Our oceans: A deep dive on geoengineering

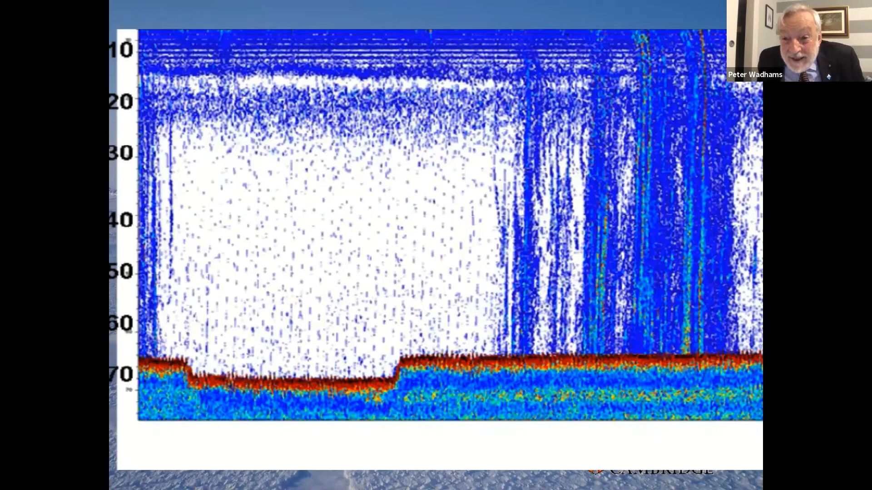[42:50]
because the methane dissolves in the ocean on the way up. But it doesn't. It does if the ocean is deep enough. But with only 50 or 60 meters, it doesn't. It comes out and we see it coming out. And so we've got a problem now of potentially a big outbreak of methane because the protective layer on the seabed is thawing.